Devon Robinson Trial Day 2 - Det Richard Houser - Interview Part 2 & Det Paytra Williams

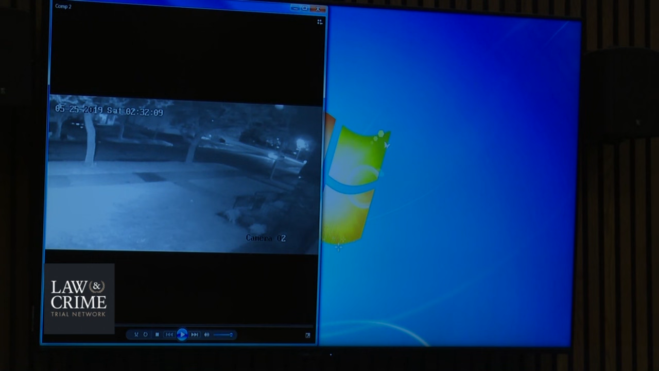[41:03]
I'm going to ask that you, we're going to start and we're going to pause it as we start. All right, the time on this is? 2:30:09. And it's May 25th, 2019? It is. And which camera is this? This is the camera that is across the street from the defendant's house. Also, this particular location has two different camera views, just for the record.
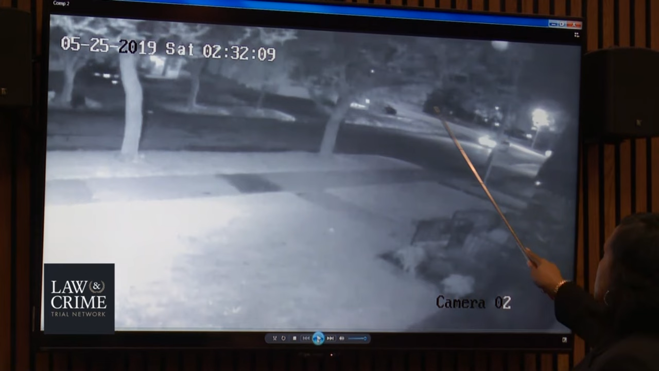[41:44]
The BP gas station is right here on the corner. And this has a view of defendant's home, which is across the street? Not yet, not in this camera angle. This is before we get to defendant's home? Correct. Please continue. 2:32 a.m., the video starts. Entering the camera right now is a cab.